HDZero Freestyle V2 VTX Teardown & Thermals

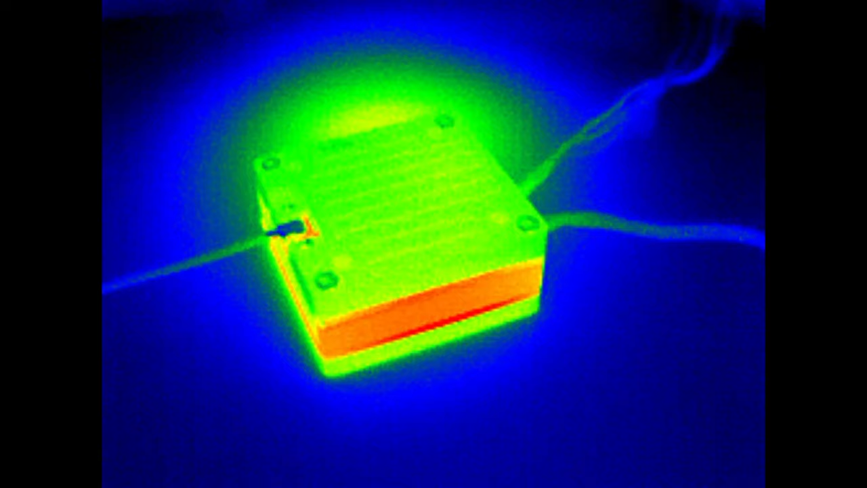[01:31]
section that is getting hot first. Now remember we just said that this VTX is two PCBs sandwiched between a top and a bottom plate and then we have that
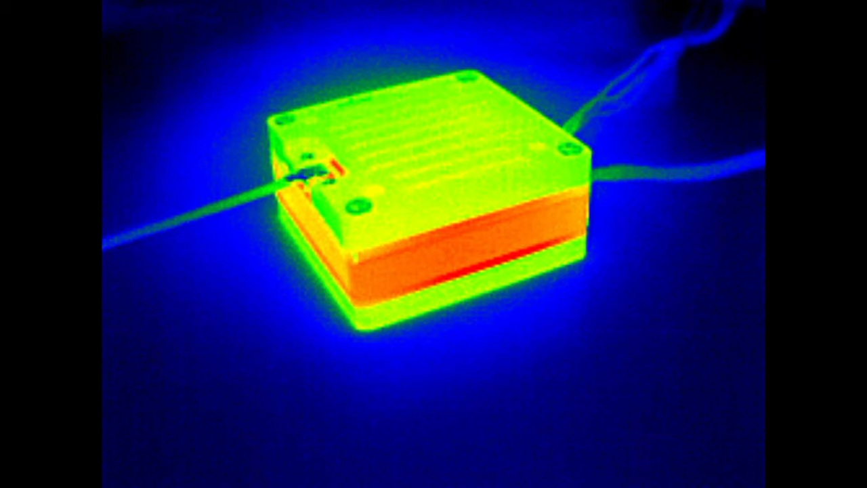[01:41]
heatsink part in the middle and that is what is getting the hottest first. Now obviously it will take time for the heat to propagate throughout the VTX
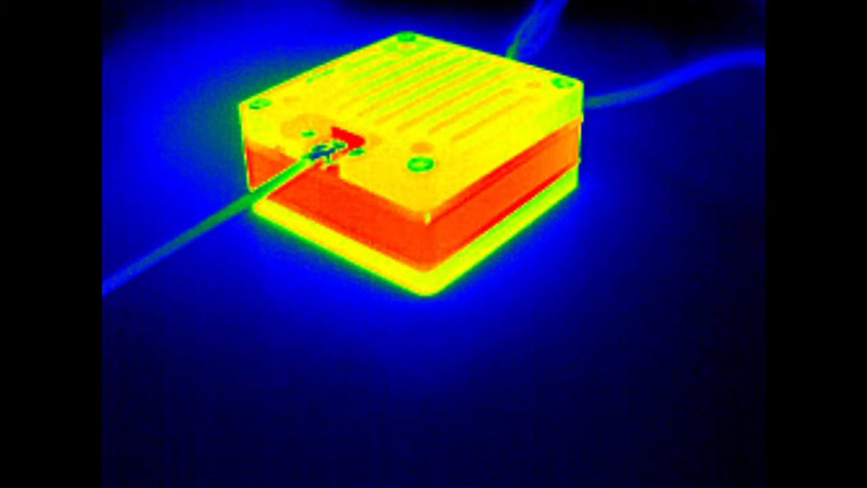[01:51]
and again here you can see that the thermal camera is showing a good temperature
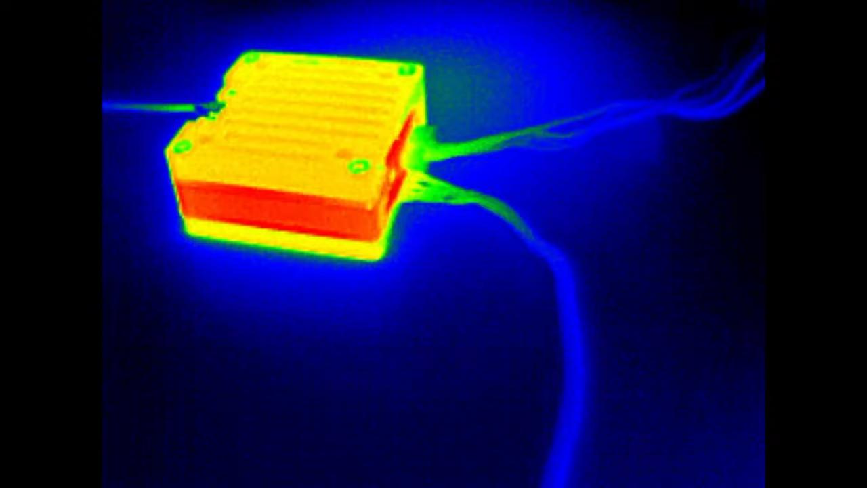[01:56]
difference between the top and the bottom compared to the middle and it is this middle
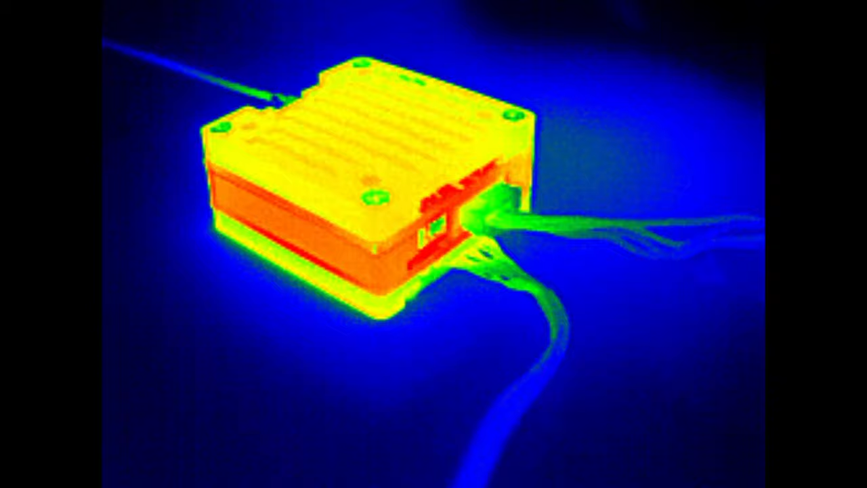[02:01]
area that you're going to want to make sure is getting cooling just popping the
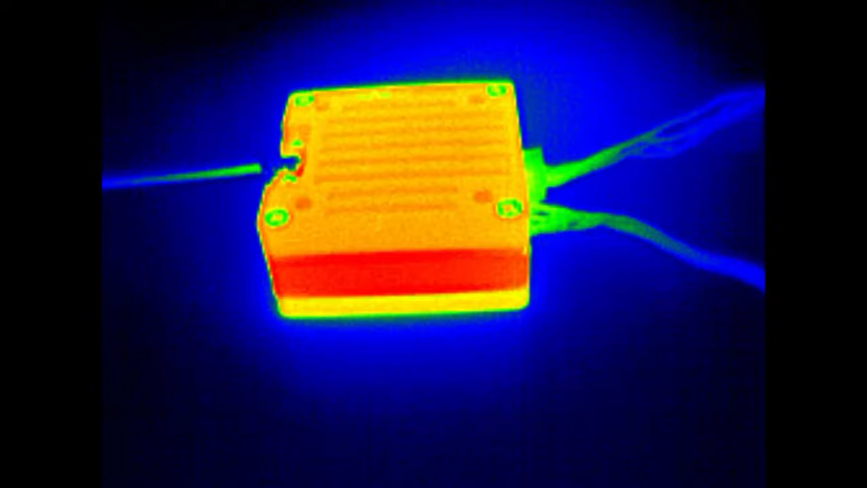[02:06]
top or the bottom of this VTX into airflow is not going to be enough.
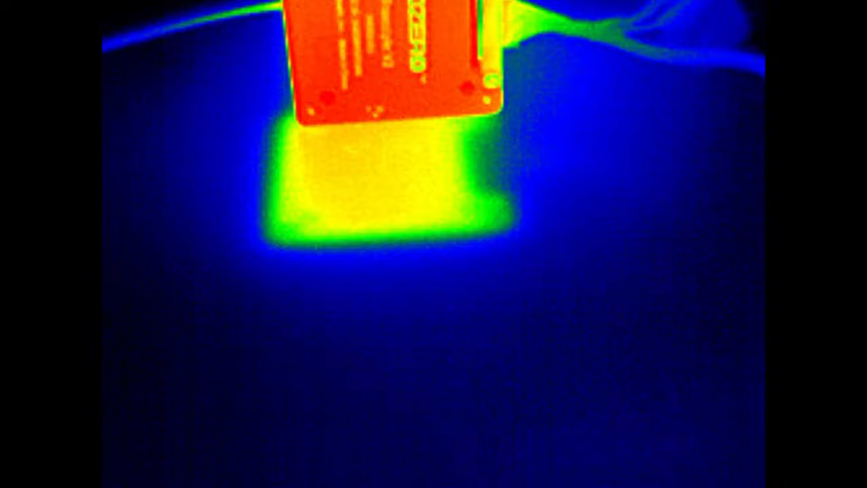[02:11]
If you look here we flipped it over you can see on the bottom there is no major centre point that is getting very hot it is that middle bit and
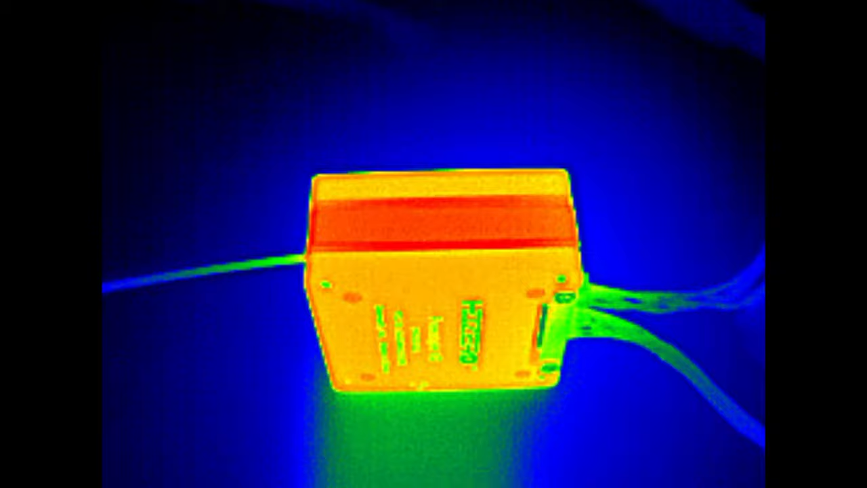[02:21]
you're going to want airflow around the whole of the outside of the sides of this VTX so depending on how you're going to integrate this into your aircraft whether that be quad or fixed
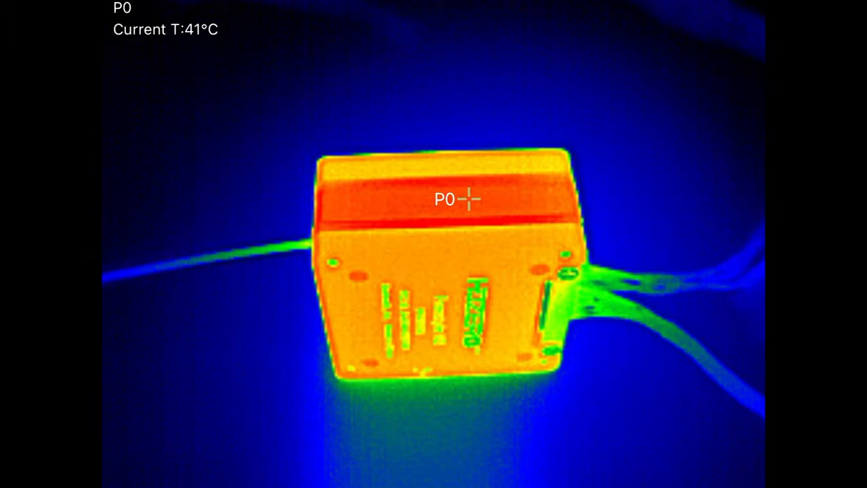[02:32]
On screen: spot 41°C
wing you want to make sure that middle area is getting cooled. Now if we look at the temperatures here you can see it isn't dramatic differences
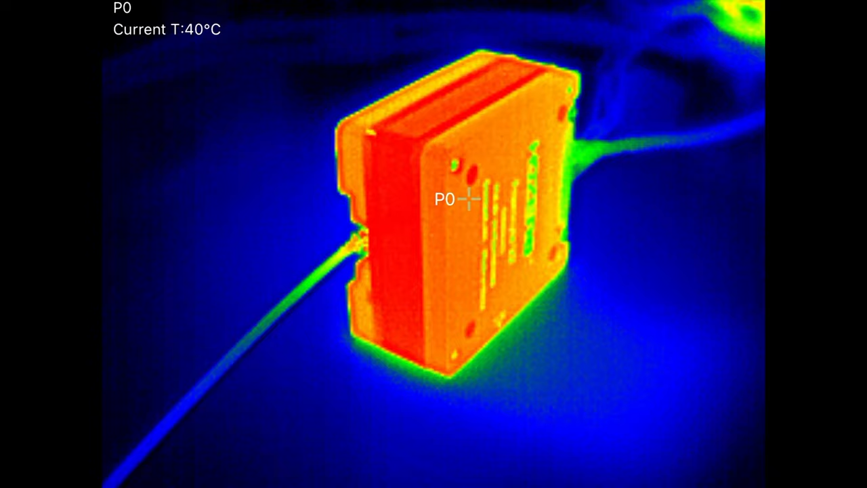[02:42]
On screen: spot 40°C
and you shouldn't take these thermal numbers as absolute fact there may be variances but you can see that the difference between the middle and the top and bottom isn't like 20 degrees it's more like 4 or 5 degrees but that does show quite a big difference from a thermal point of view on the camera.
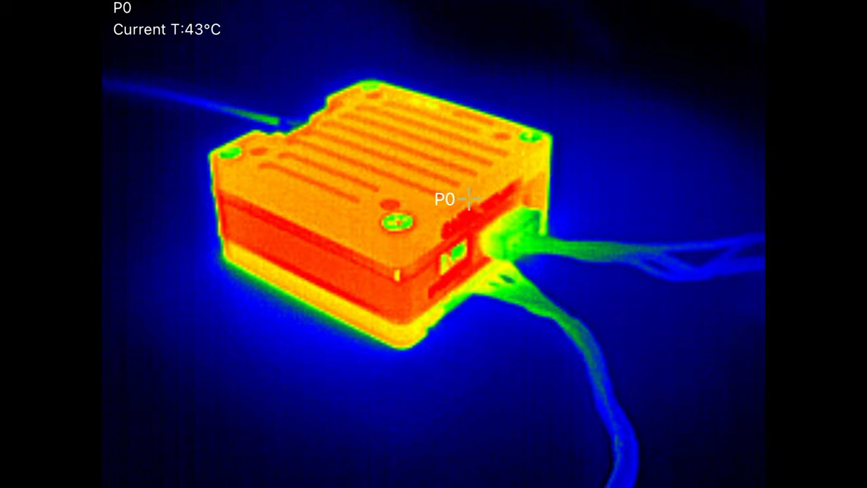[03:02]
On screen: spot 43°C
Now in my tests this
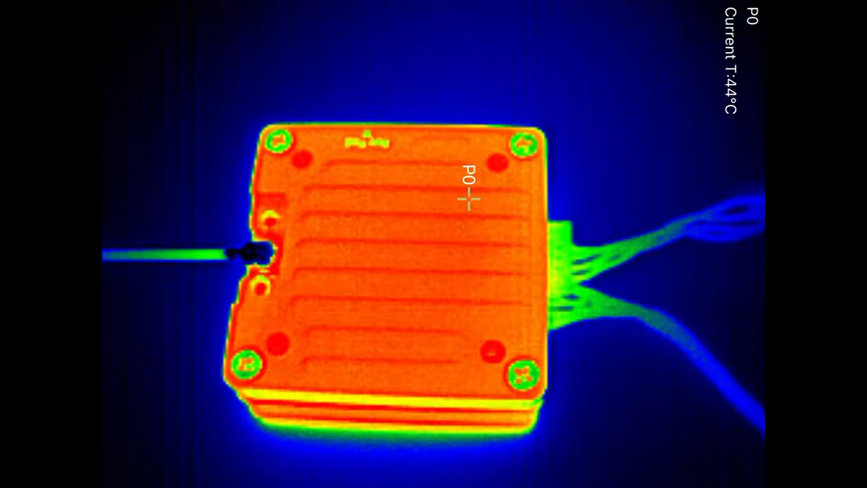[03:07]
On screen: spot 44°C
VTX absolutely gets as hot as the original ones
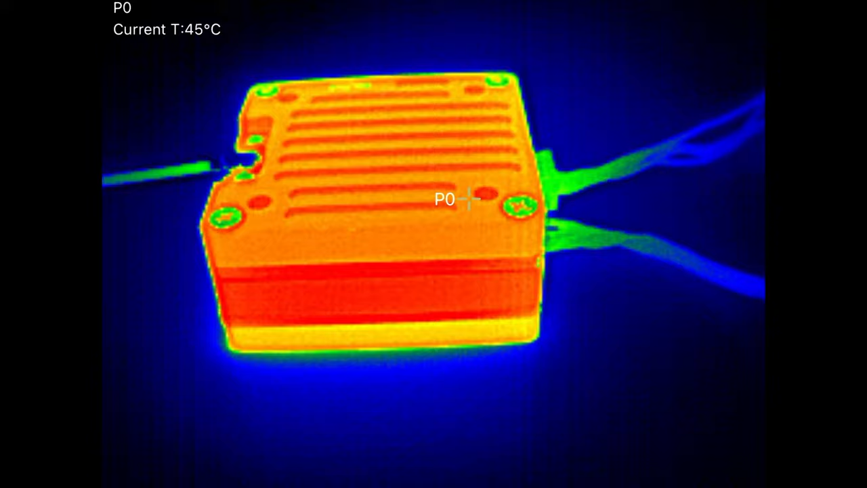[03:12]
On screen: spot 45°C
it's just that it behaves different thermally as you can see different parts
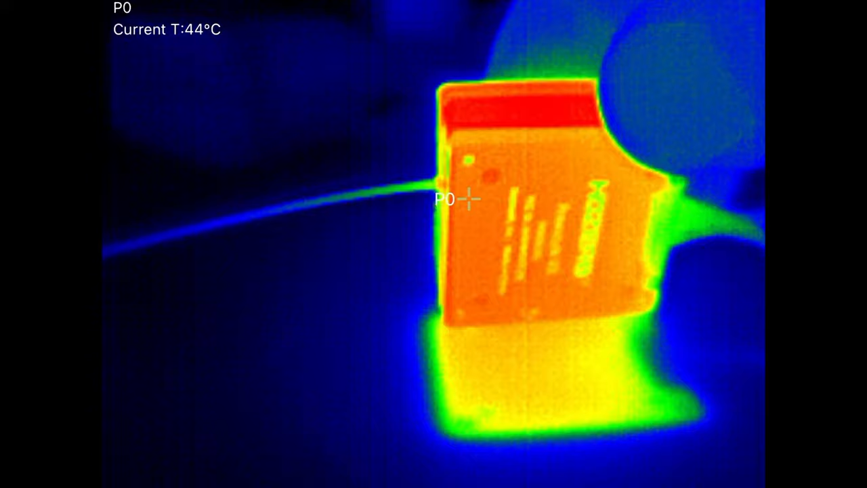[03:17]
On screen: spot 44°C
of it get hot on that original VTX you had the power amps against the
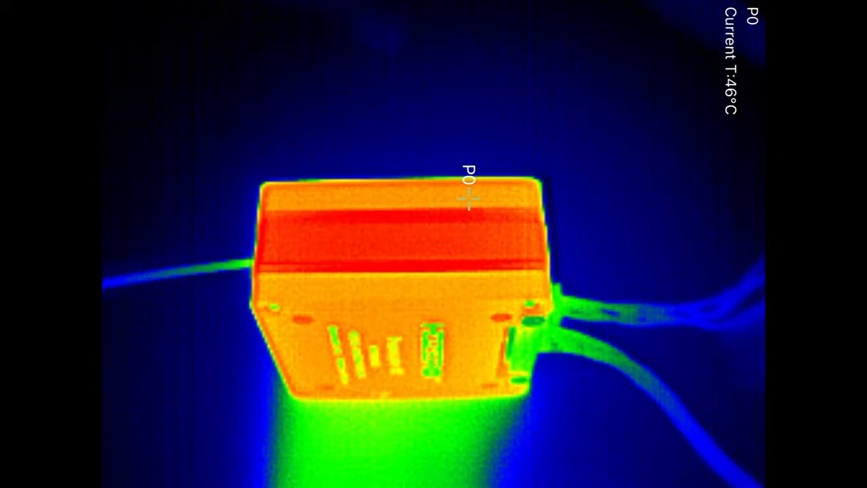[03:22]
On screen: spot 46°C
bottom or the top plate whereas now they appear to be against
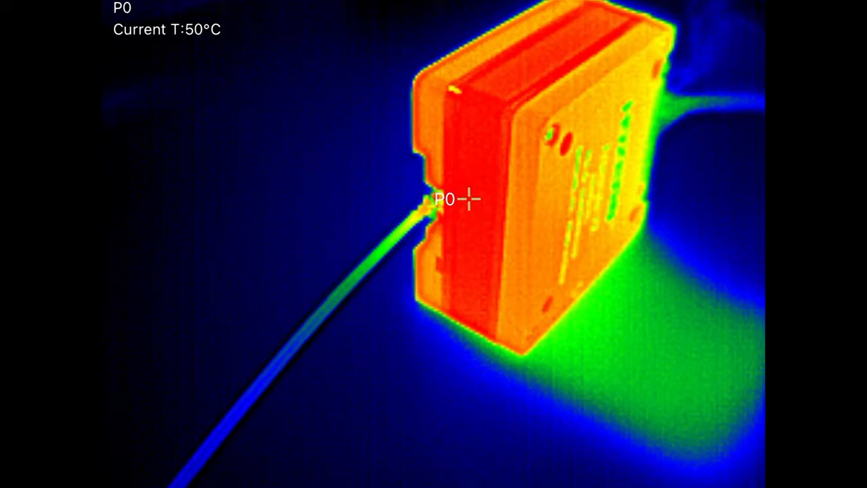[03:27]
On screen: spot 50°C
something in the middle and we'll take a closer look at that when we do the teardown in a
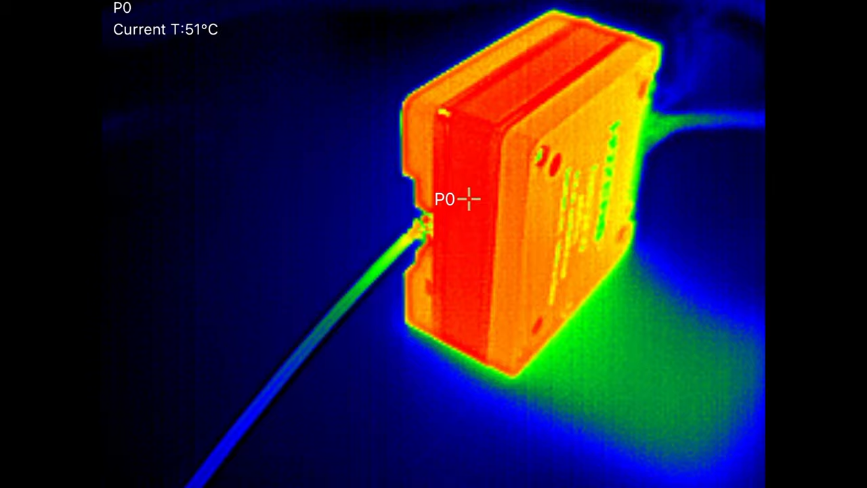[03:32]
On screen: spot 51°C
minute but you can see from the thermal image in the areas that you're going to want to concentrate on building it into your frame.
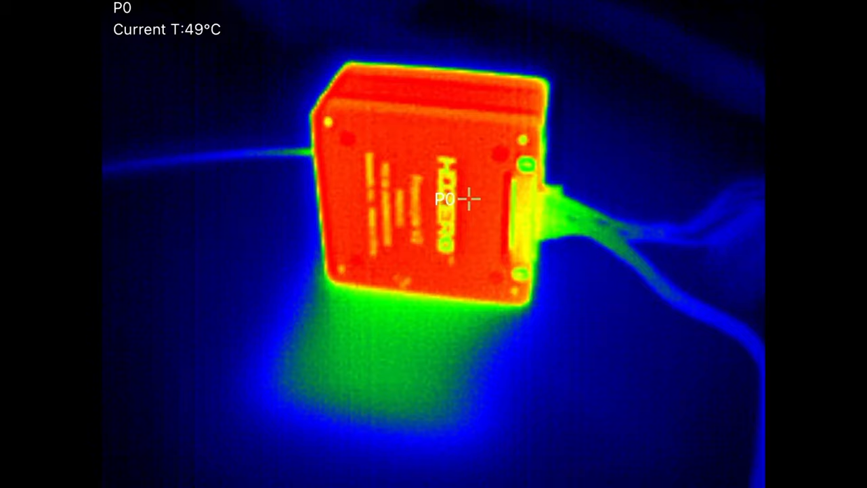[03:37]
On screen: spot 49°C
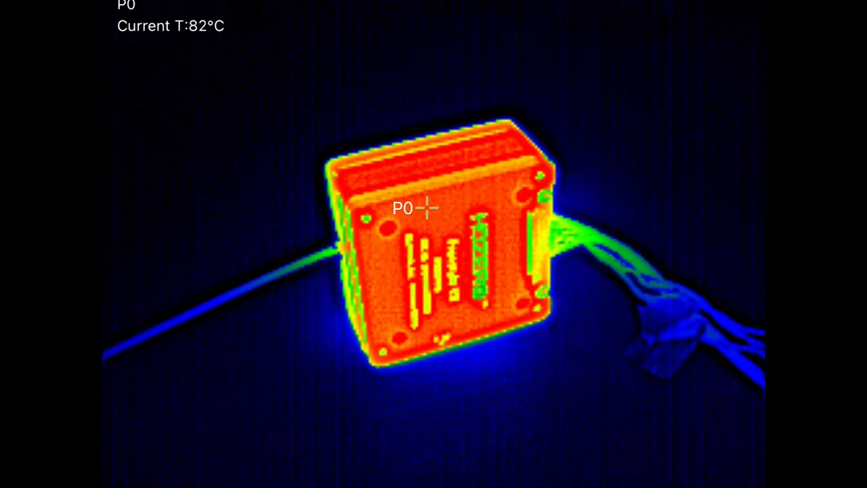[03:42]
On screen: spot 82°C
Now just to show it after a period of time you can see now we have temperatures up to 80 degrees plus again that middle bit is the hottest
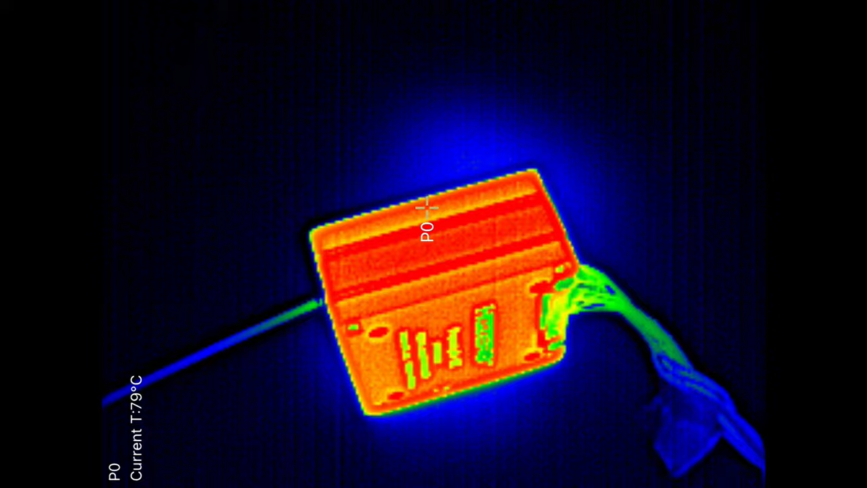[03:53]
On screen: spot 79°C
but you're still getting very high temps on the outside as well you
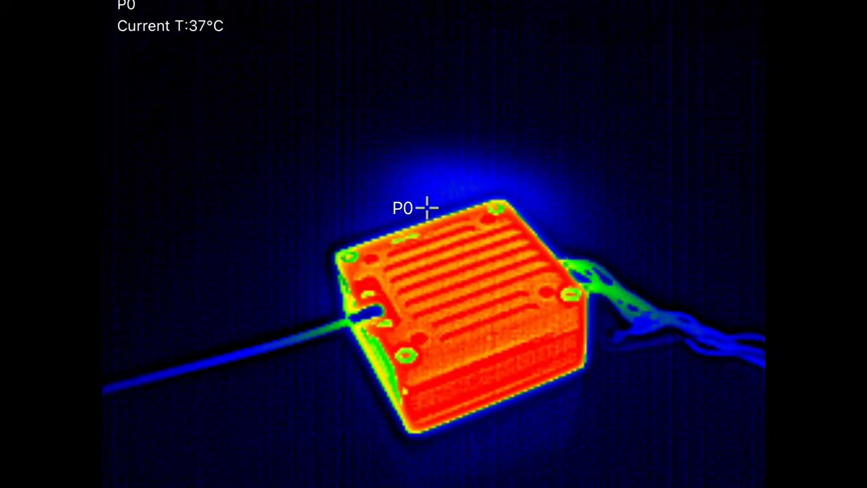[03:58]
On screen: spot 37°C
can see those grooves in the heat sink are helping they are dissipating heat